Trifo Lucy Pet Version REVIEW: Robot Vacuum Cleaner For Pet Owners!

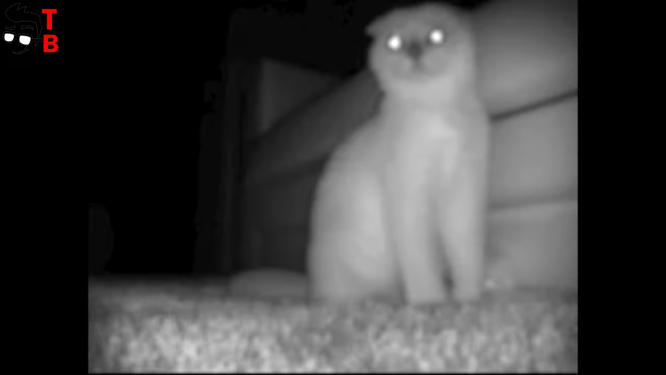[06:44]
Unfortunately, it is not comparable with real security cameras. By the way, if you don't want to start cleaning,
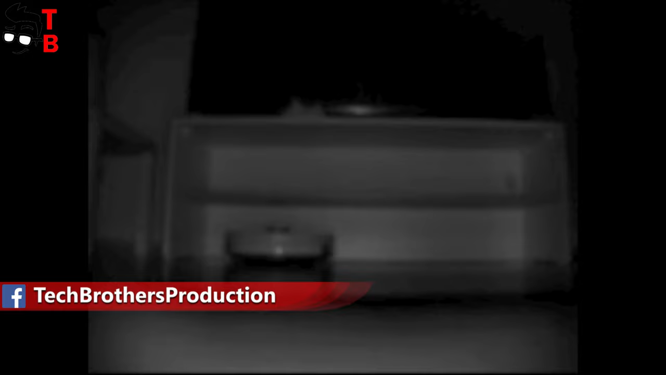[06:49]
but only to see what is happening in your house through the camera of vacuum cleaner, then turn on the quiet cleaning mode and use a manual control to move a robot vacuum cleaner.